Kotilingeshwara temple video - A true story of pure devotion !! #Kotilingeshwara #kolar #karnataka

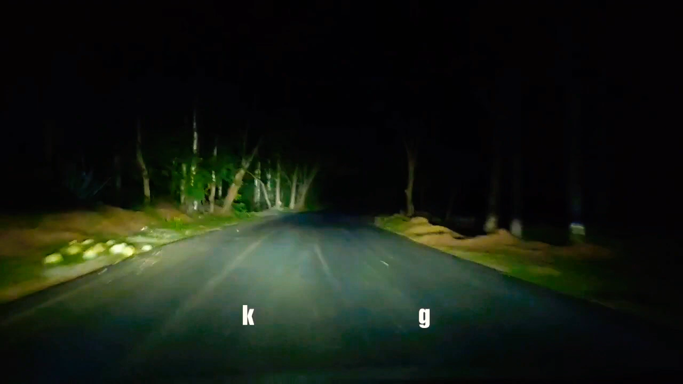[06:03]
तो दोस्तो अभी हम मंदे से निकल चुके हैं और रस्ते में हैं जैसे कि आप देख सकते हैं काफी ब्यूटिफुल व्यू है आप दोस्तों के साथ लॉंग ट्राइप पे आ सकते हैं और वीडियो